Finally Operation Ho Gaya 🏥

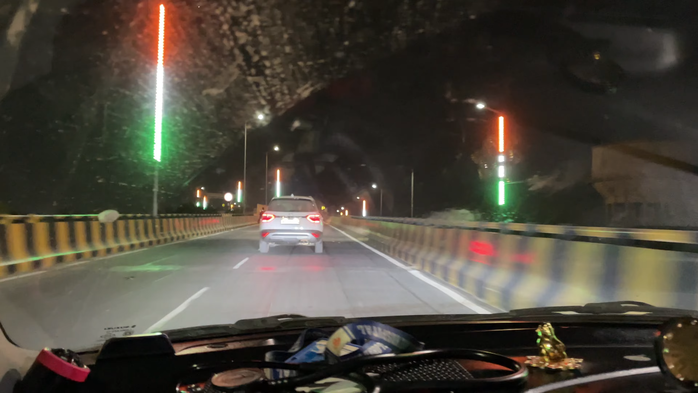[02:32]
तो अभी हम लोग हैं जोधपुर के सबसे बड़े ब्रिज पे और बहुत ही सुंदर तरीके से बनाया है। यहाँ पे एक्सीडेंट होने का कोई चांस नहीं होता,
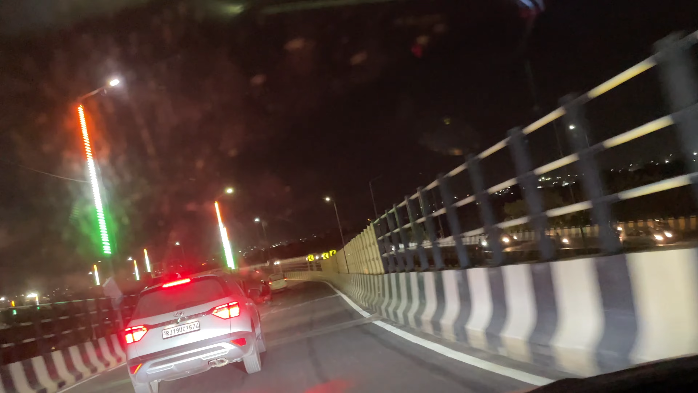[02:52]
और वो उधर जोधपुर का किला भी आपको देखने को मिल जाएगा, रात हो रखी है इसलिए नहीं दिखेगा।
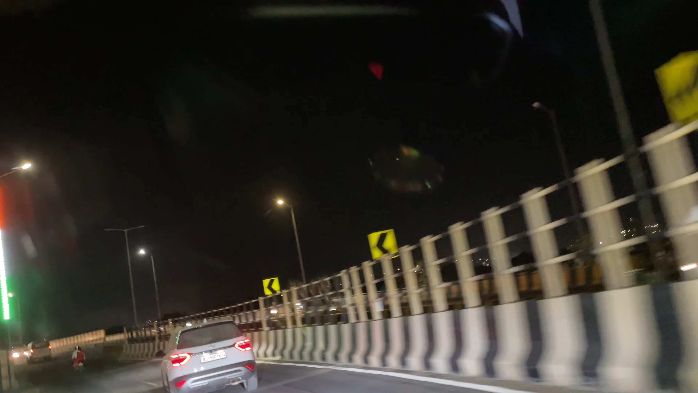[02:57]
थैंक यू सो मच फॉर वॉचिंग।
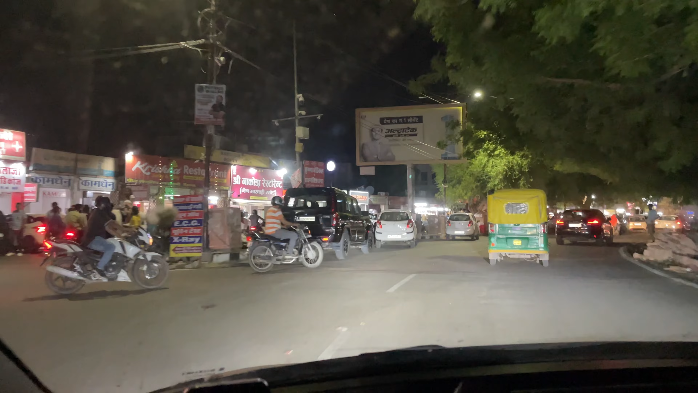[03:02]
तो फाइनली हम लोग पहुँच चुके हैं शास्त्री सर्किल और यहाँ पे हम खूब सारा खाना खाएंगे। अब टूट पड़ेंगे हम सारे ढाबों पे।